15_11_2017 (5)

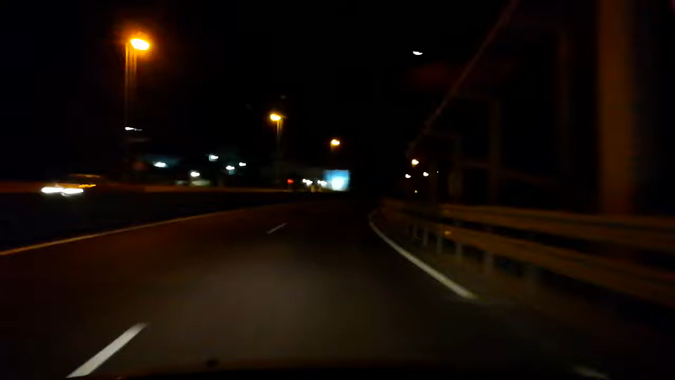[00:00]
Hola, hola, hola, ante todo un saludo, mi nombre es Ecrú Gallardo y estamos en ruta por la Costa del Sol en Andalucía, España. Vamos por la zona de las farolas, la farola, la urbanización, la farola. Esta pues está entre la Cala de Mijas y el Faro de Calaburra. También tenemos pues la zona de... por donde estamos pasando, aunque a oscuras, pero es Playa Marina.